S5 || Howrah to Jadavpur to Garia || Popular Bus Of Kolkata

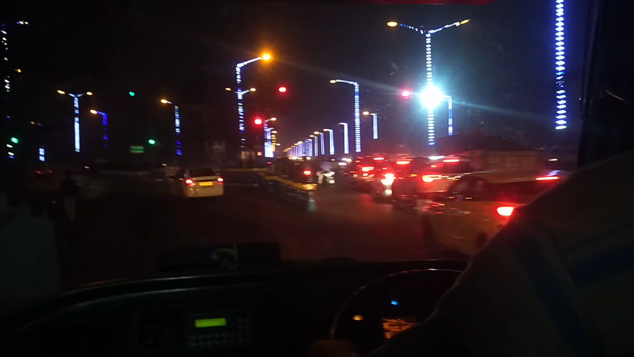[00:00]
जस्ट अपना देखून रात्री बेला ए बासे जदे जदे कोलकाथा के कोत सुन्दुर लाग चे ए रूट्टा जेनो सम्पुन आला धारूट ए रूट जेनो आगे कोखनो देखी नी
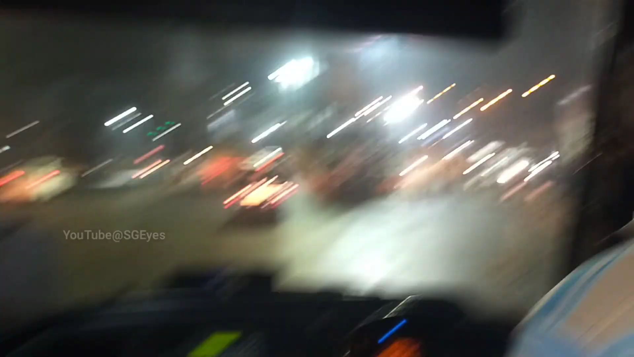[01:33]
तो देख़ोन हावड़ा बीरिज भीतने अलगे जना जाय और है और लattered
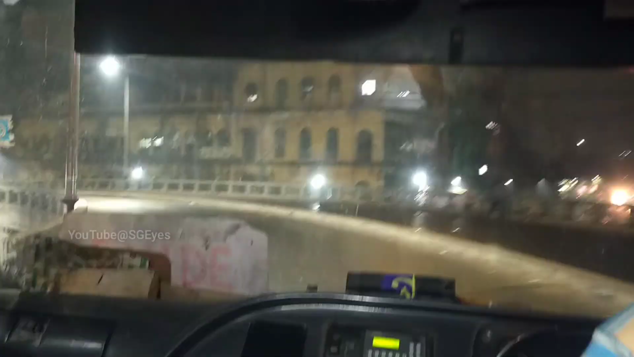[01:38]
जां किनुद हावड़ा автом aan भीरिजो से अलगे तो ढेंजरे
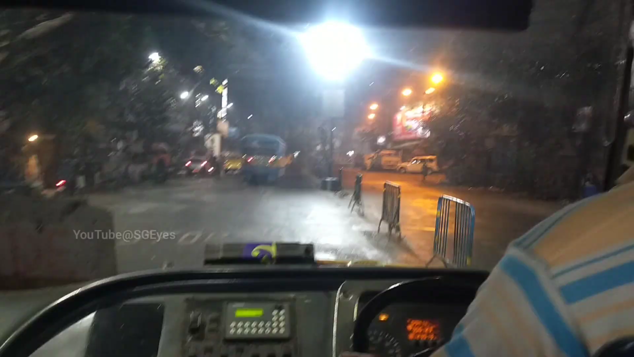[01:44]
आपमे अंगरा के तो दें परेसा की ये फ्लाय ओभर होए बहरे नीचे नामबो, किन्तु देखते बाच्छेन आपनारा कोतो सुनसान रास्ता, कोतो फाका रास्ता, जैनो मानुस जन ने, और दिनेर बलाई ठीक एर अपोजिट्टा,
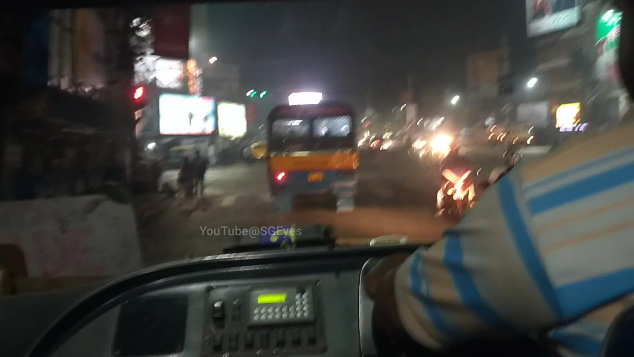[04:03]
कालिखाट एर मोड शेखन थीके आमरा चोलेश्ची एखन थीके आमरा बाम दीगे बागबो ए रूट्टार एड़ा होच्चे भाग नॉर्माल जी गोडिया स्क्रेंडर बास गुलो शेखलो
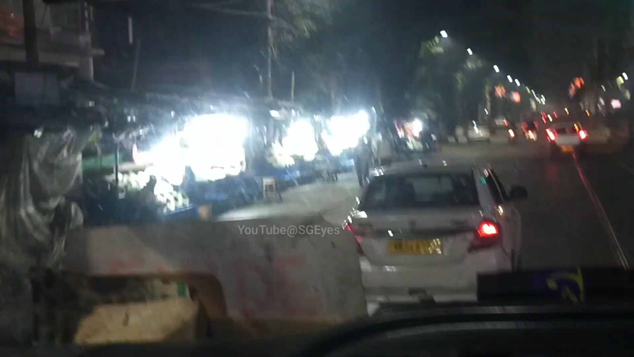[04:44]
हिंदूस्थान पार्क, बास्तोंती देवी कॉलेज होएफ़े सोजा आमरा गोडिया हाड़ेज जे मोर से मोर थेगे रायक
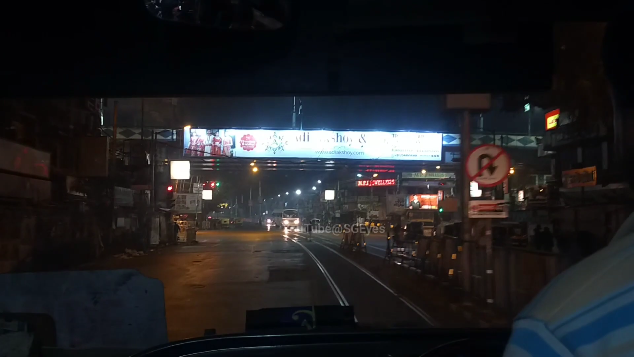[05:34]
तो देख्थी बाचन फाइनले आमरा गोड़िया हाड मोरेmachenूडे चोले चाह जाणा रात्री बेला दे गोड़िया हाड मोर्डänder को उतो सुंसान लाग